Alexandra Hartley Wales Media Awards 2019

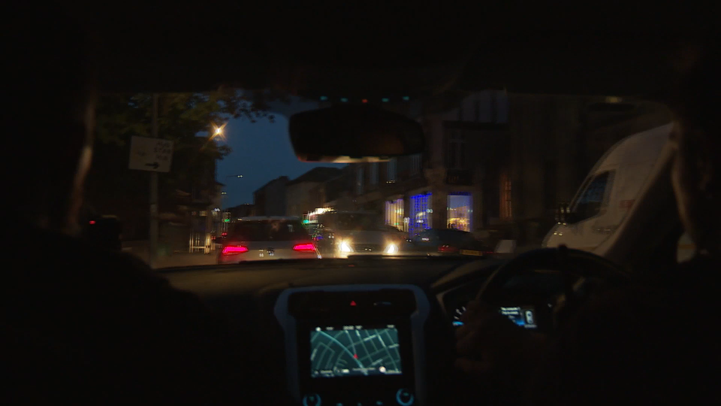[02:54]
And as darkness descends, we're about to witness the next one. The fellow with a knife has just threatened the landlord of the Clifton pub, exited towards Broadway, dark-skinned male, black baseball cap, black T-shirt.
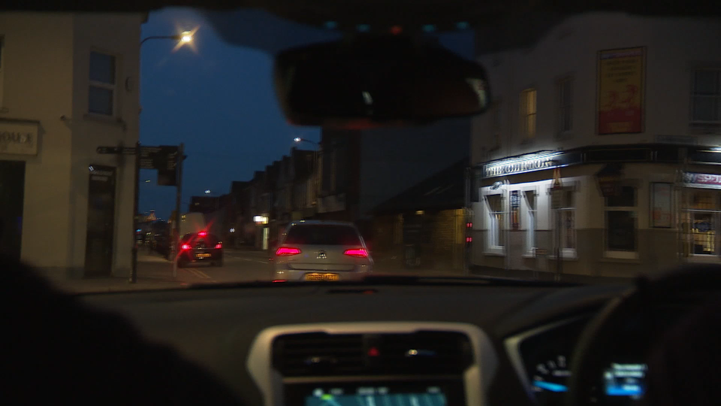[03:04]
That's the pub he's happened in. The fellow's come out.